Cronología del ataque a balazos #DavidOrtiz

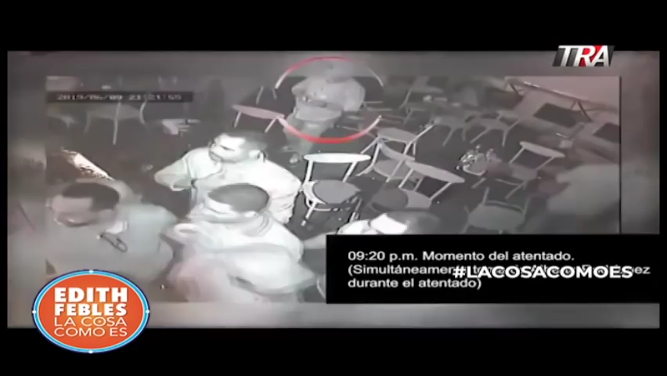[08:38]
Ustedes vieron que Sixto David ayuda a levantar a David cuando es herido.